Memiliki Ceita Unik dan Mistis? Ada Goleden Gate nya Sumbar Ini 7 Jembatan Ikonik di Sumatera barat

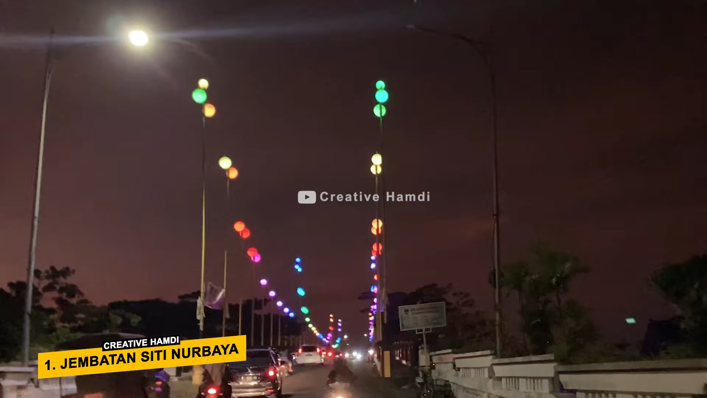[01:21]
Nah, pada malam hari, jembatan Siti Nurubaya dihasilkan oleh lampu-lampu yang indah. Jembatan ini pun sempat semerahut karena banyaknya pada gang kaki lima yang membuka lapak di sisi kanan dan kiri.